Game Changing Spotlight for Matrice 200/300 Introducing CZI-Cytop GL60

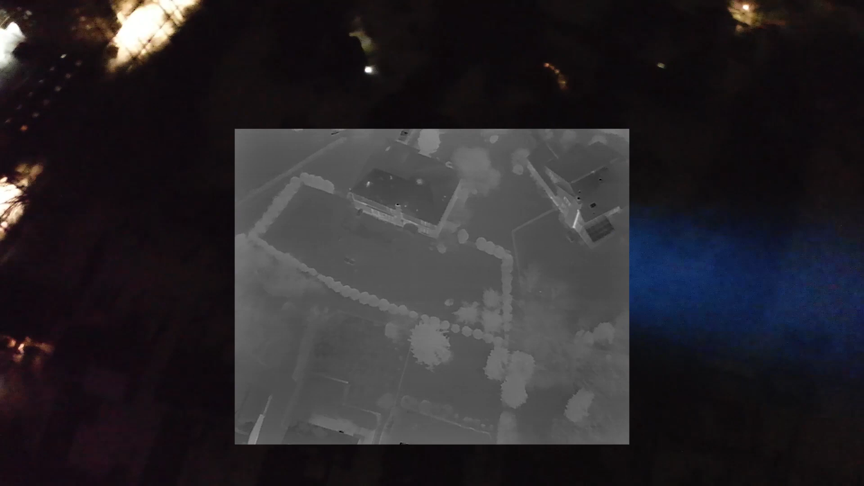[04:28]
And if you have the H20T with a thermal camera, now at nighttime,